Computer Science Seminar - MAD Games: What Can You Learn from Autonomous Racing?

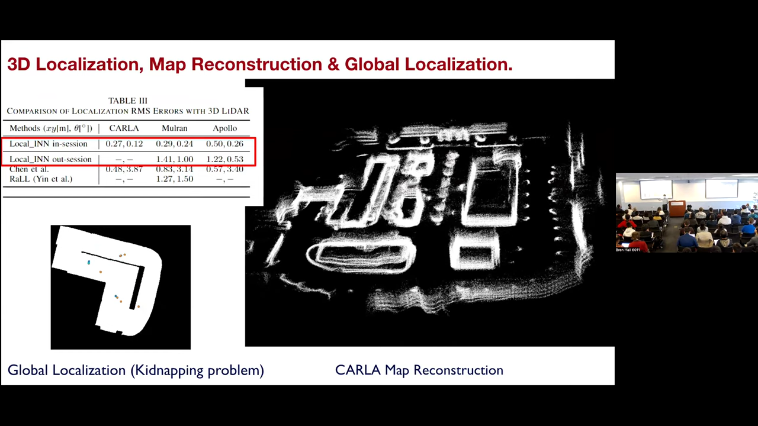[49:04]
And it basically gives you less than, you know, 0.2 meter accuracy at a city scale. And it scales very well, right? So it also operates not just with LIDARs. It also operates with cameras.